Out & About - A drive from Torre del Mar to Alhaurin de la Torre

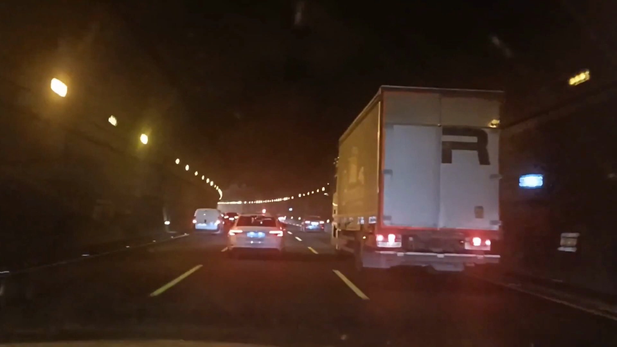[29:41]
You see there's a taxi in front. I'm not too sure if you can see it on the video. But you'll see that the taxi has a blue number plate.